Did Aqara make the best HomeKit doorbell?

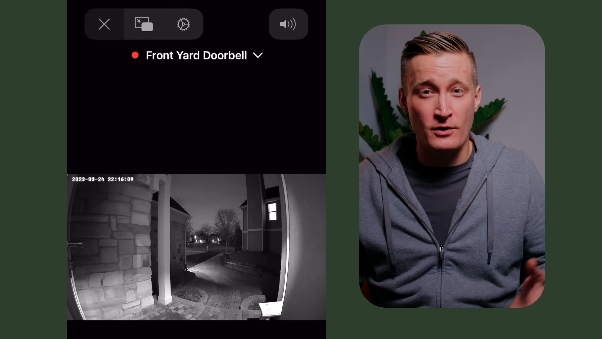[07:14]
but thankfully I have no idea about that. The doorbell also has an infrared sensor on it working as a motion sensor in HomeKit.
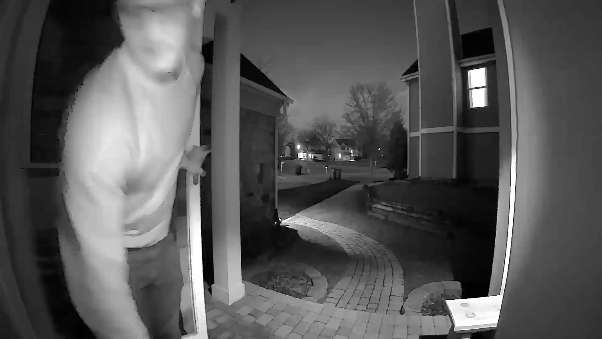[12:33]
it's all black and white and the quality is just okay with a lot of noise in the shadows.
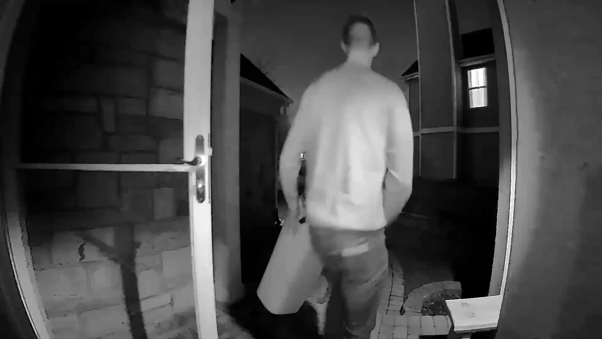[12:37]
It's definitely not as good as the Logitech circle view doorbells color night vision.